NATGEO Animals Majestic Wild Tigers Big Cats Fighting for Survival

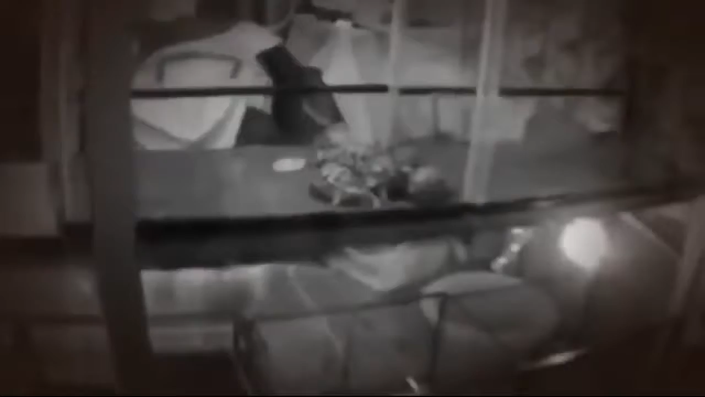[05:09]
That's the star tortoise. Critically endangered species. Critically endangered. Yeah.